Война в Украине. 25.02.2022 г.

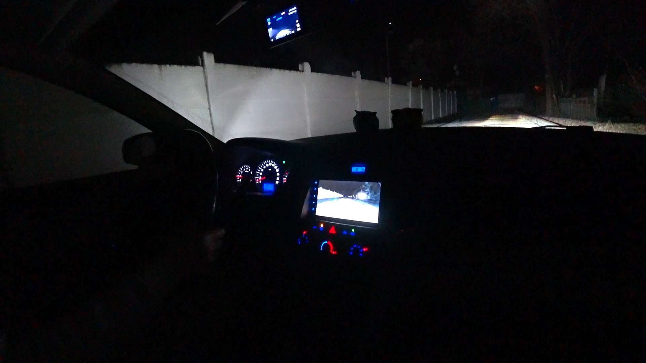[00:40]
Задки, да. Где там бабушка? Так, я пока один свет включу. Да, мы сейчас...
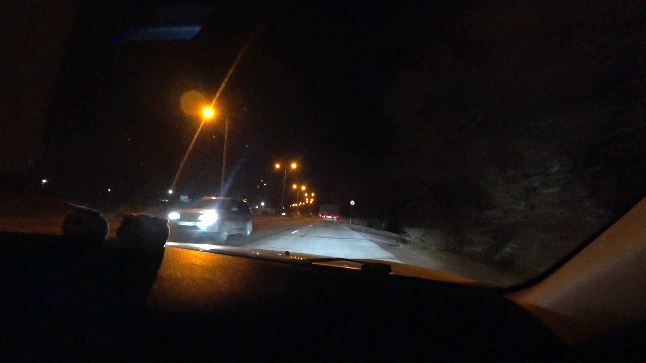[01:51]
Если присмотреться, видно, что на машине этот бокс. Багажники, боксы. Багажник, да. Едут, текают. Где люди? О, да-да-да. Илюха так и говорил тоже. Говорит, когда я ехал, машин было достаточно. Ага. Ага, конечно, да. Ага. Смотри.
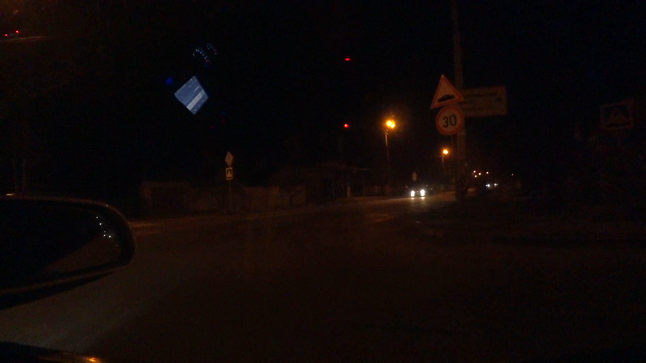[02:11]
Еще одна машина тоже АХА. И там, вон, еще, Зай, выезжай, потому что не выйдешь. Вон, смотрите, сколько машин едет. Вот, АХА. Все, я тебе говорю, Харьков у нас здесь, их просто не меряно. Они на Польшу тоже походу едут. Люди бегут. Походу на Польшу едут. Я же говорю, есть большой процент вероятности, что мы поедем только завтра за ними. Возможно. Так, мы уже возле Светловодска. Въезжаем как раз. С чем? Бензин, походу, да?
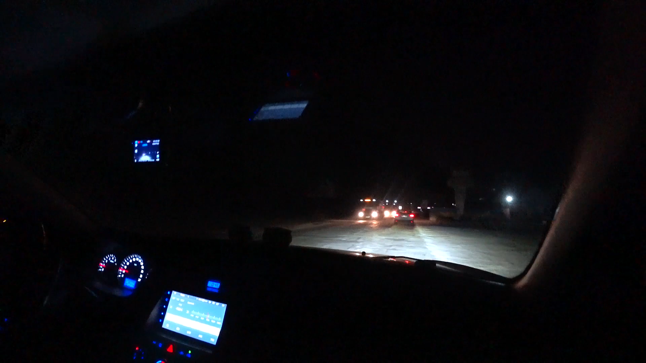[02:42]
Пропан, бутан. Да. А, с бензин? Пропан, бутан. И колбасы поехали. Так, ну что, ладно. Сейчас будем проезжать через весь город. Здесь никого нет? Ничего не вижу. Слава Богу. Здесь, слава Богу, никого нет. Хорошо, тогда едем прямо. Вот туда. Вот туда, влево прямо. Думаешь? Да. Так, еще едет машина. АВ. ВИ. ВИ. АМ. ВИ.
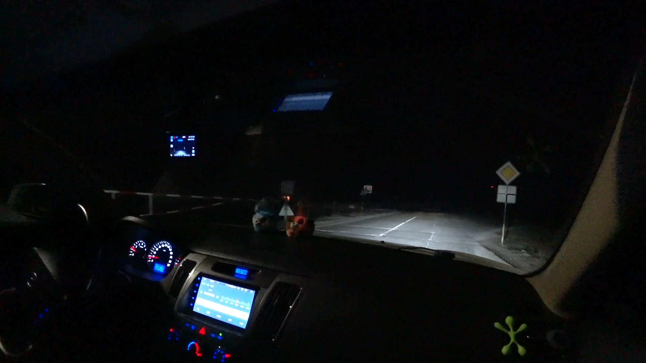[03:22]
Тоже далеко. Так, ну что, едем, наверное, лучше прямо. Да, вот сюда. Для безопасности. Тянет.